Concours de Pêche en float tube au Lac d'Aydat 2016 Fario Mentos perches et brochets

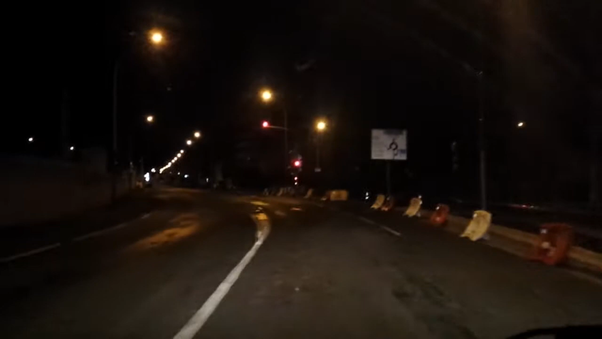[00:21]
Et nous quittons soir ce matin pour aller au lac des Dents. C'est la forme.